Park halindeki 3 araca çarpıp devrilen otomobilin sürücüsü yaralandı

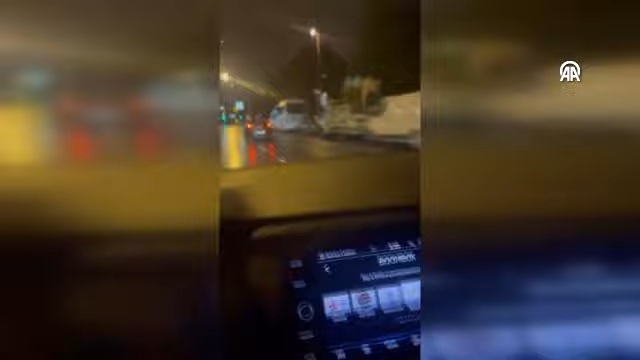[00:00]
Bu araç, şimdi bir tane araca vurdu, kaçıyor. Galapere, Kasım, Paşa Sürüyü'nü partinin orası. O34ZG4142, plakalı araç.
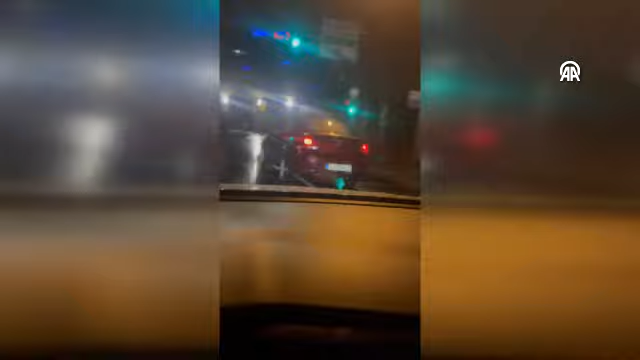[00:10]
Ara sohahta araçlara vura vura kaçtı. Şuan kovalıyoruz kendisi. Tekeri de patlak, gidemiyor aynası da yok. Yani önde geçer miyiz, bize vuracak diye. Gel buraya. Oğlum öleceksin lan. Vallahi sarhoş. İnşallah bir kaza yapmaz kimseniz, anla kastetmez.